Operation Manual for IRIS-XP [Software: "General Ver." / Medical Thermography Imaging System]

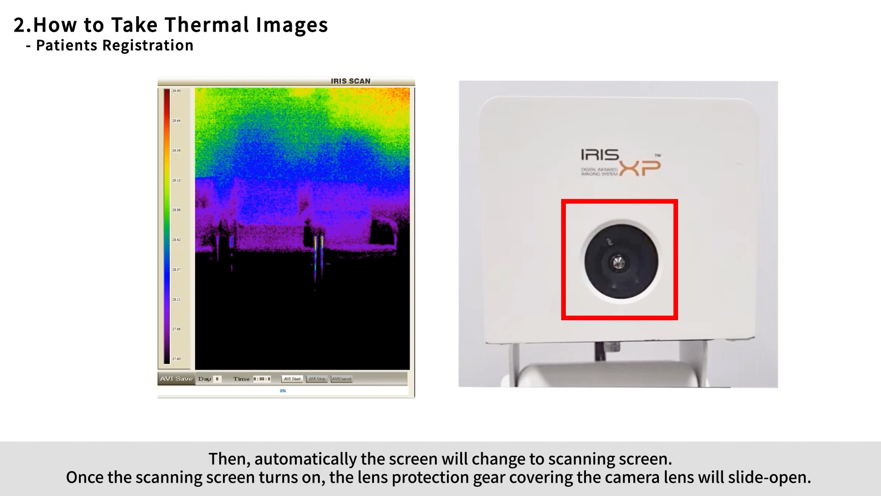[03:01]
gear covering the camera lens will slide open using pan and tilt and the foot switch make sure the target part must be in the center and be full of the screen if you look at the camera control section there will be four arrows in each direction using the arrows adjust the camera angle
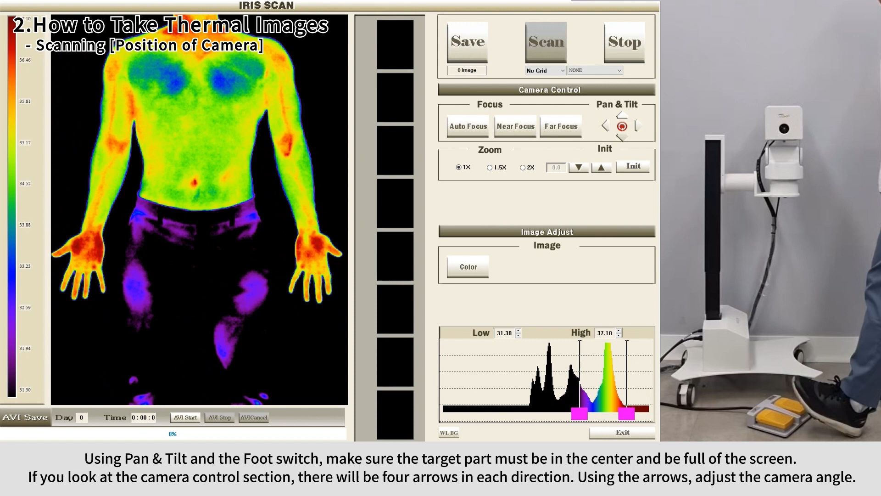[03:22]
then using the foot switch adjust the height of the stand
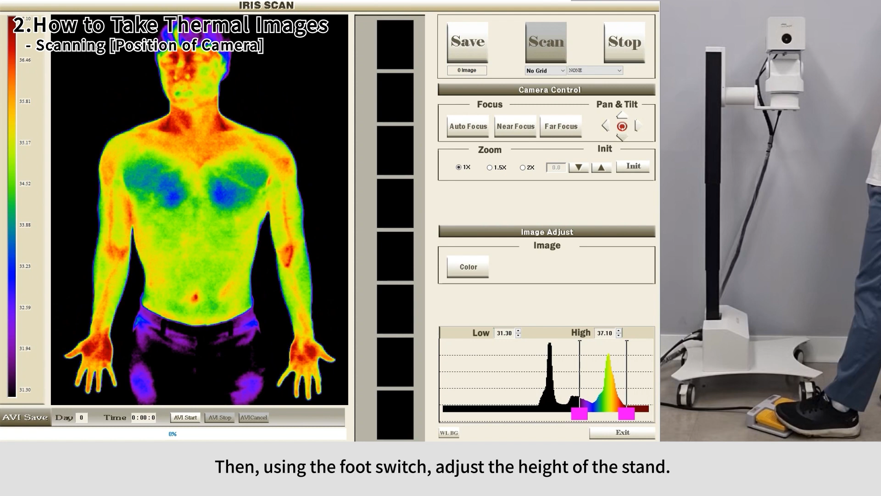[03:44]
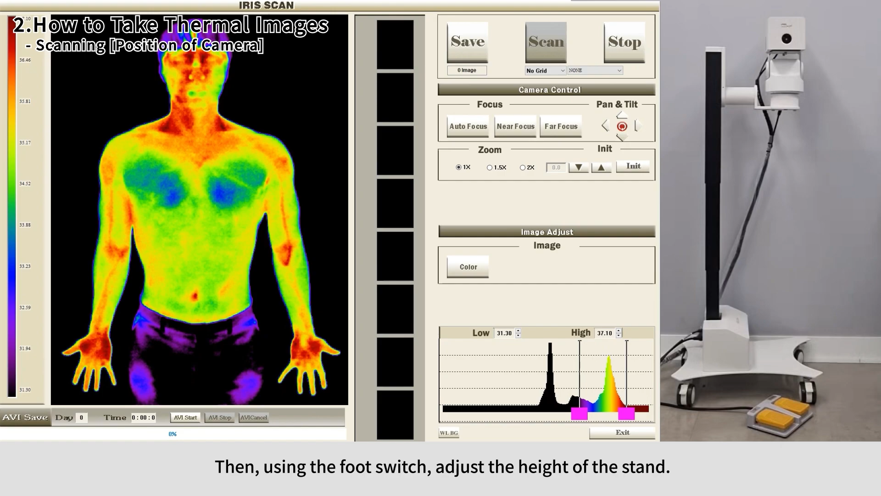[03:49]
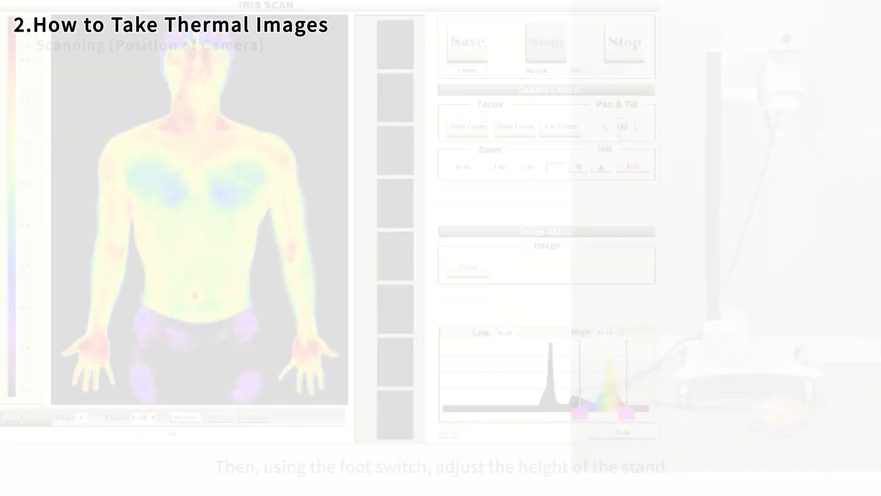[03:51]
when you're ready to take images first
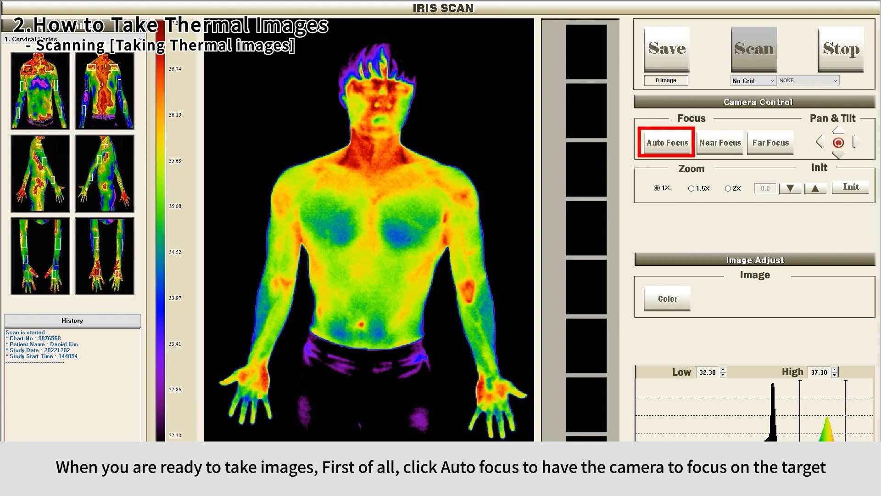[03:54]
of all click auto focus to have the camera to focus on the target this
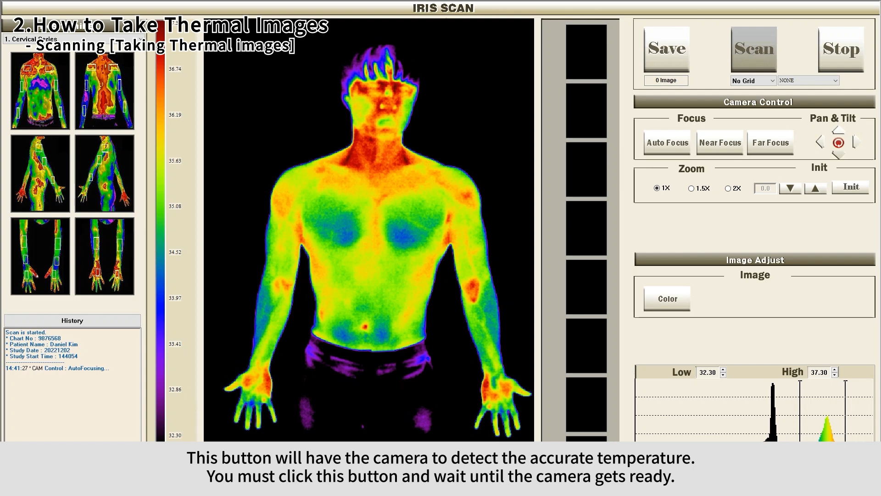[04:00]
button will have the camera to detect the accurate temperature you must click this button and wait until the camera gets ready and click stop scan and save in sequence once you click scan the camera spontaneously corrects the colors seen in the screen
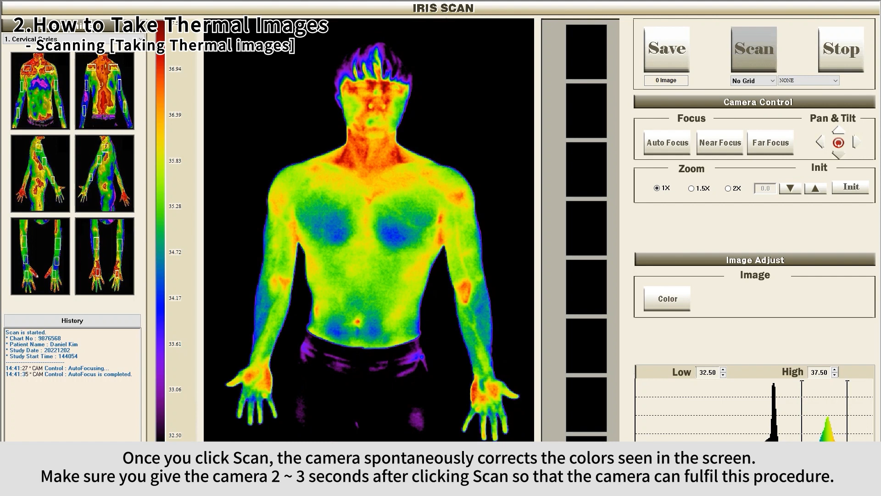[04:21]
make sure you give the camera two to three seconds after clicking scan so that the camera can fulfill this procedure
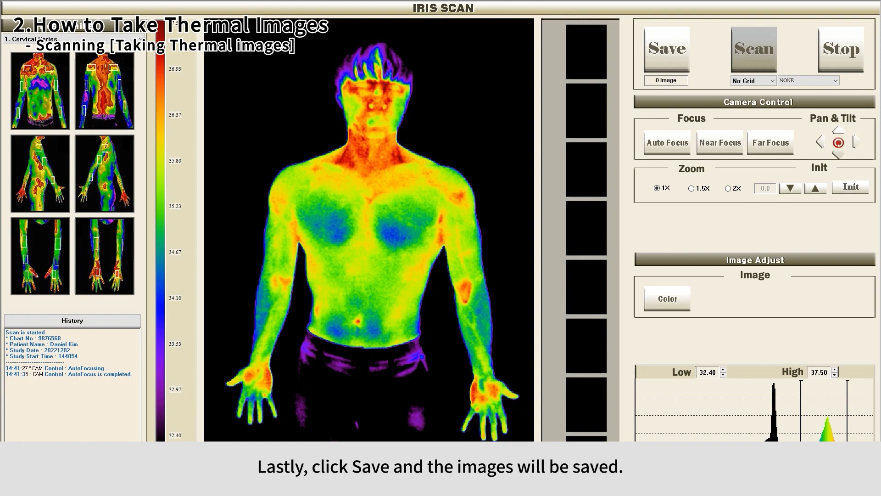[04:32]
lastly click save and the images will be saved
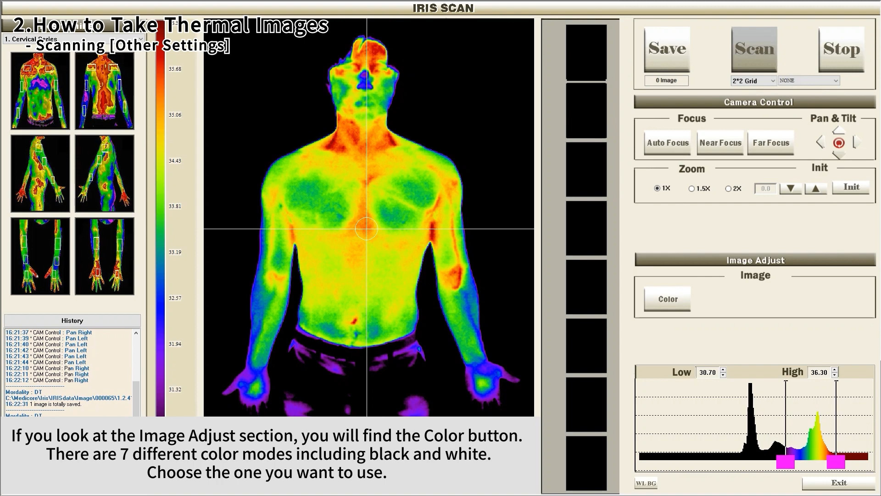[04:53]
the lower the temperature is the darker the color is therefore
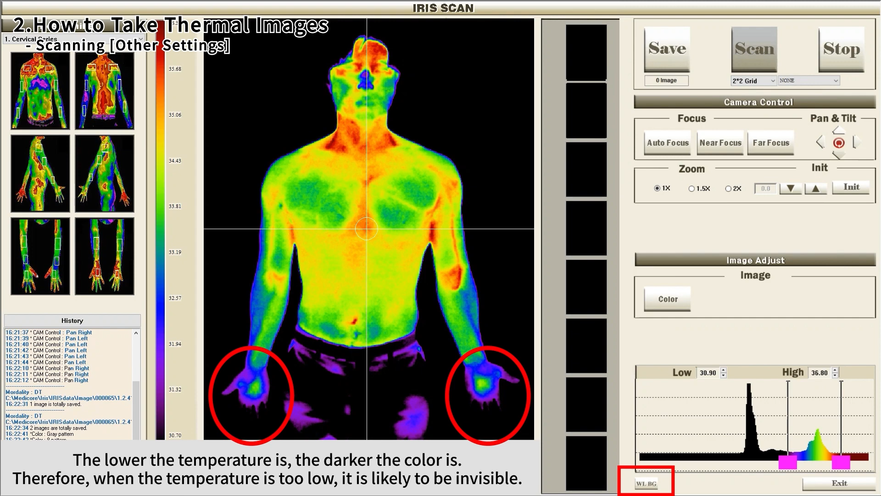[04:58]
when the temperature is too low it is likely to be invisible in this case click the wlbg button and you will be able to see the boundary of the
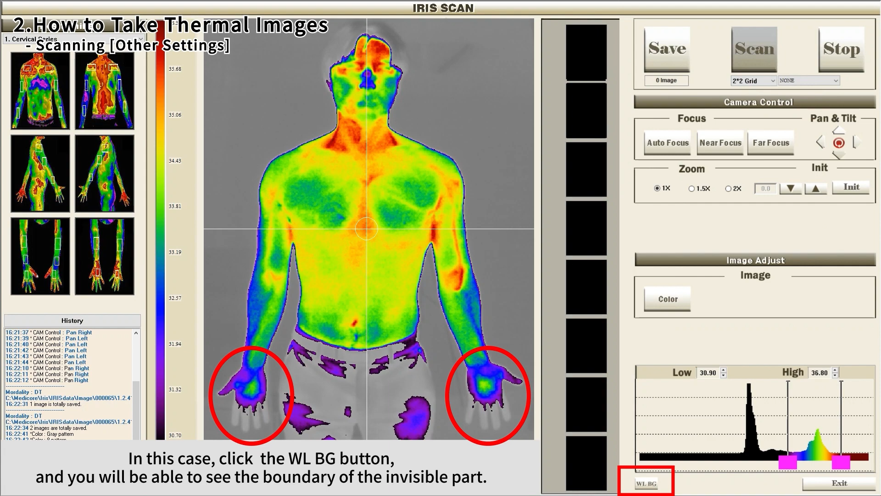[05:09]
invisible part also using the pink bars you can adjust the color spectrum